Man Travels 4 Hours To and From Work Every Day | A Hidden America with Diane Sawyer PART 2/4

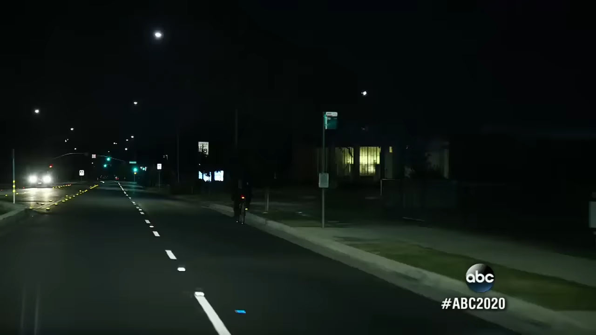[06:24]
We go with him. First by bike, five miles to the train.